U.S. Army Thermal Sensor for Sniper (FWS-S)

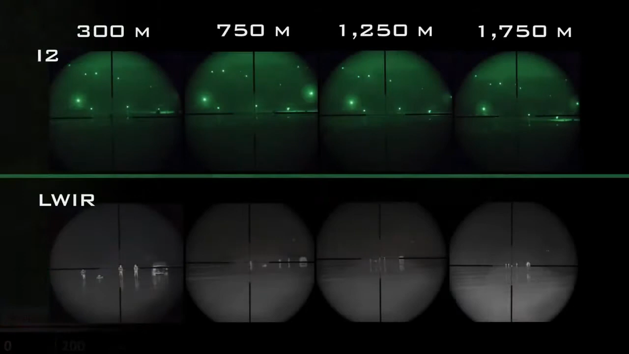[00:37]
the lack of available light can affect the use of image intensification devices that can be 7 to 12 nights per month. The new FWSS has thermal sensor technology that provides extended lethality
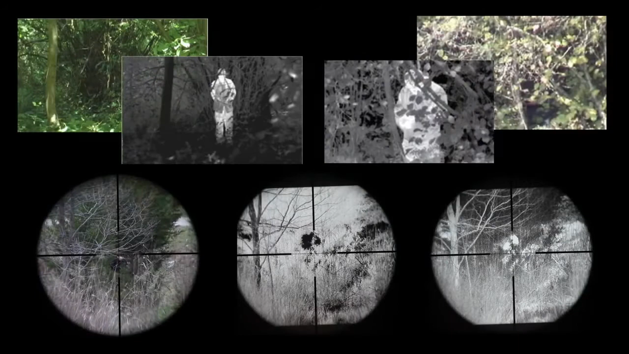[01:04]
The FWSS allows the sniper to detect and identify targets even before they come into range, extending sniper lethality for 50 to 80% of their mission set, and engage them the minute they do.